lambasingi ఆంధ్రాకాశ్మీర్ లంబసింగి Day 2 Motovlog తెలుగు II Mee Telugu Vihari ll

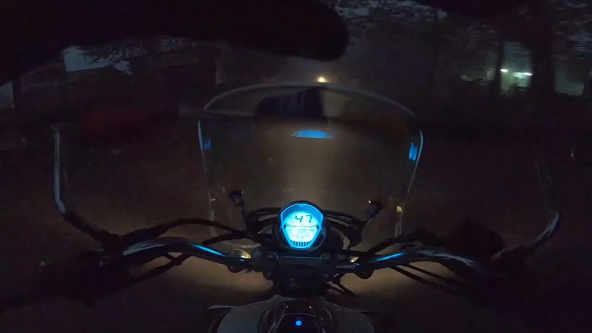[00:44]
ఇదండి దారి. అసలు అసలు కనిపించట్లేదు. ఎవరి మనిషి ఎవరు ఏంటి అనేది కూడా కనిపించట్లేదు నాకు.